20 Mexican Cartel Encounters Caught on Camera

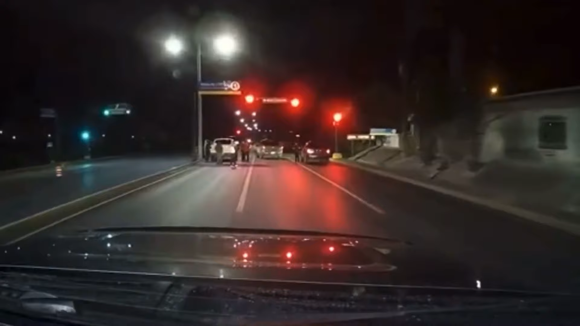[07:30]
Approaching the red light in Nuevo Laredo, this car driver encounters something straight out of a nightmare, a group of gangsters from some cartel stepping out of their car. The motorist is aware that this is not only a threat of carjacking,
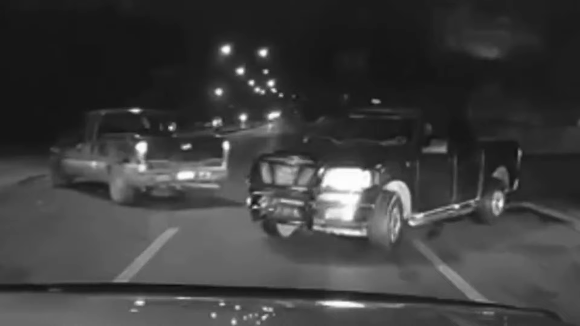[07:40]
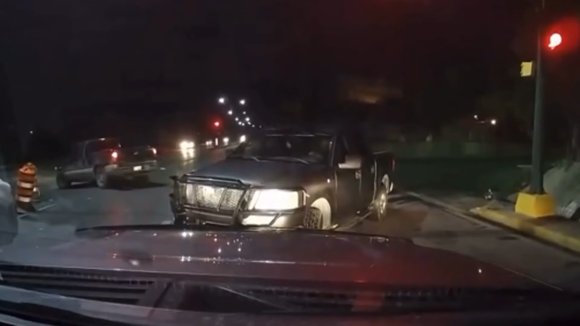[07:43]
but can also escalate to something far worse, like being abducted or even killed by these ruthless cartel members.
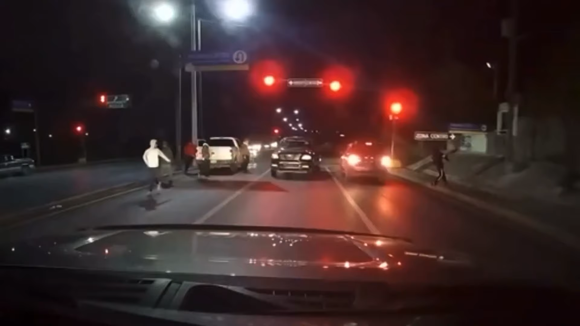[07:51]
But with tons of adrenaline pumping through his veins, he manages to stay surprisingly calm and make perfect use of his driving skills. First, he reverses then, finding a gap, he guns it forward. When another car from the cartel blocks his path, he smoothly manoeuvres his semi-truck, riding up on the curb to get around it. Now that's some serious driving skills in action.